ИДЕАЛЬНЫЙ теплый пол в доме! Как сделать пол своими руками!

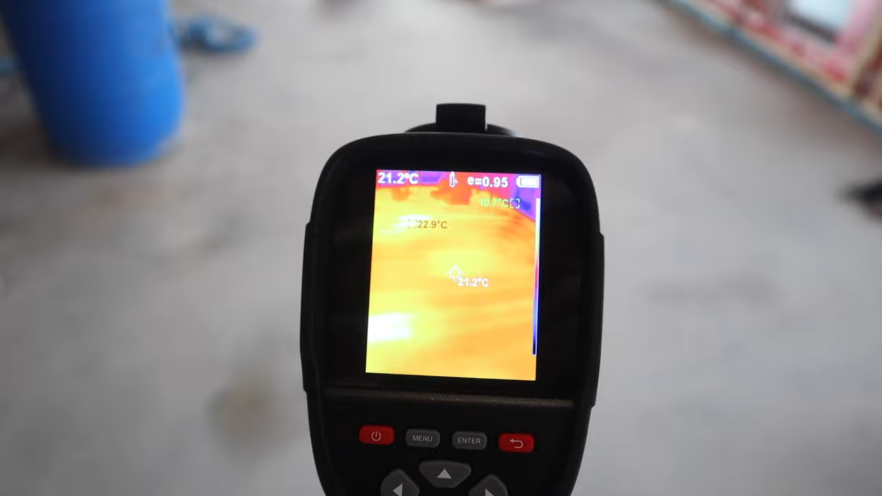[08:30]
On screen: spot 21.2°C, max 22.9°C
Еще чуть позже поставил термодатчик. И уже он сам включает и выключает котел в зависимости от температуры в помещении. Пока вариант управления такой.